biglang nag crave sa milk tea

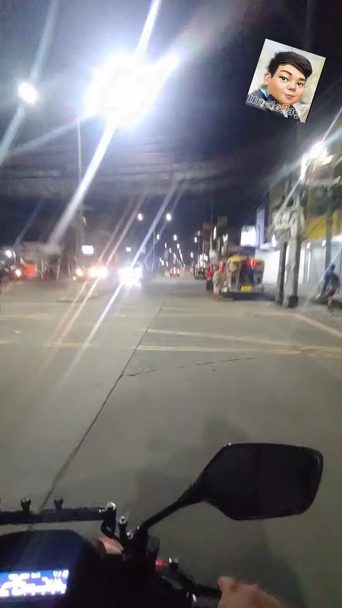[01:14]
At ayan nga, on the way na tayo pa uwi. Ano na to? Siguro mga 11 na naman ang gabi. Nandito pa kami sa labas. Grabing cravings talaga yan. Oo. At ito na nga po ulit.